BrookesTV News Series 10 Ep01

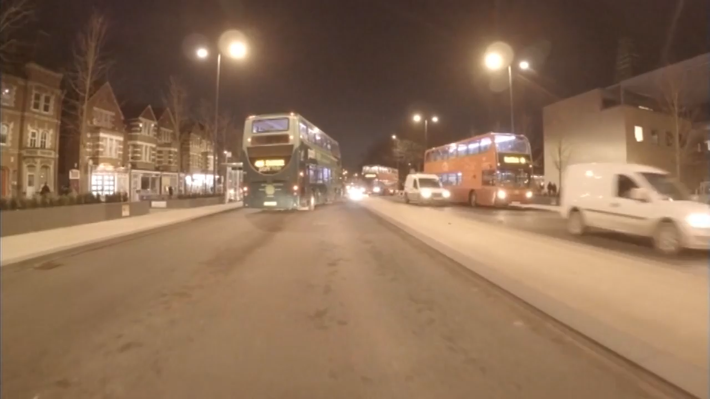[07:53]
All traffic now travels along one central carriageway with pedestrian courtesy crossings replacing the old traffic lights and crossings.
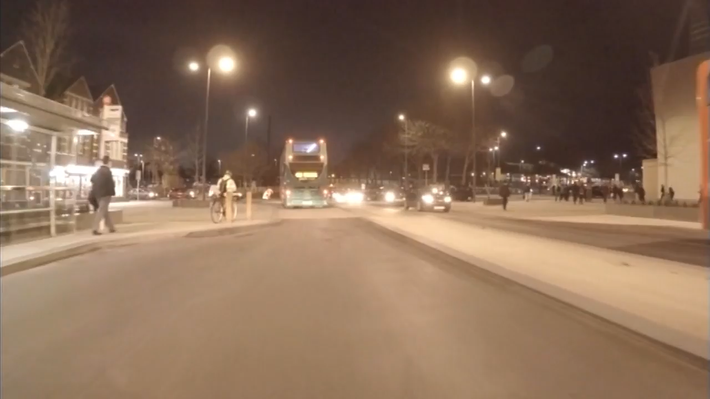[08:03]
Each day there is around 20,000 pedestrian crossings in the morning and afternoon peaks and a further 2,500 cyclists.